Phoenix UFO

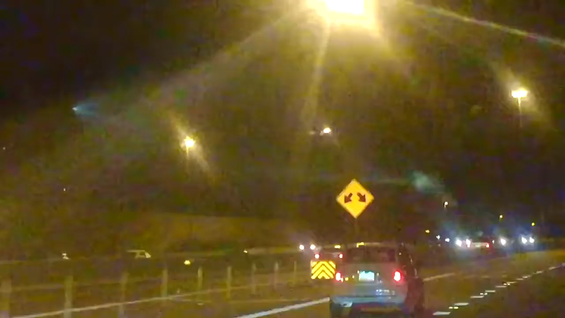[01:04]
And then this thing is just bellowing out. Like insane.
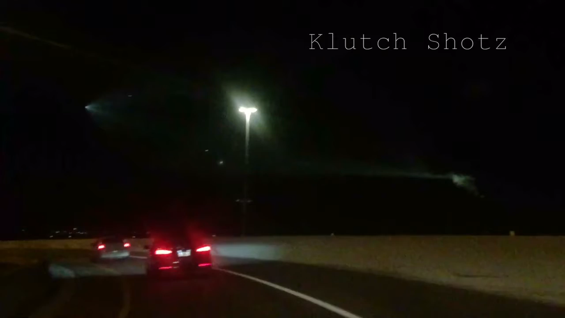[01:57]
There's another light in front of it.